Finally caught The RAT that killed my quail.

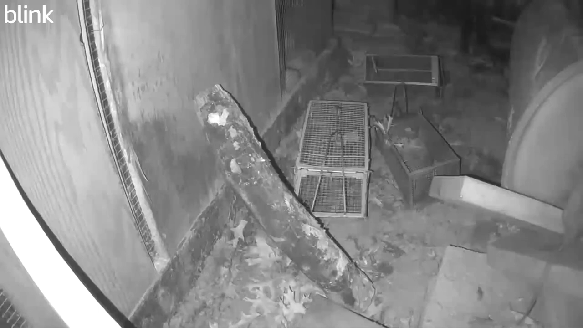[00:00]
What's going on everybody and welcome to the channel. I want to give you guys an update on the rat situation. So as you can see this giant rat is pulling out the food from the compost bin and bring it back home to its nest. And it keeps coming back and forth. So the way how it got into the compost bin is that because there's a small cap on the side that I did not close. Somehow it managed to squeeze into that tiny hole and pull all the food out from there.
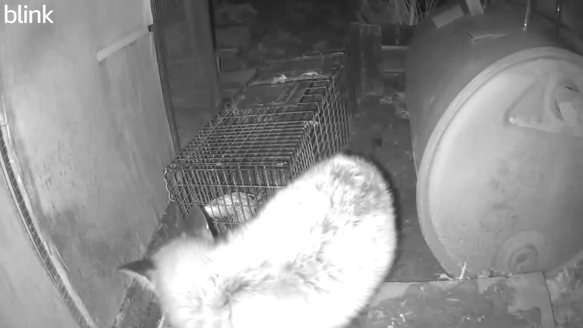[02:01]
The fox was curious and tried to get the quail.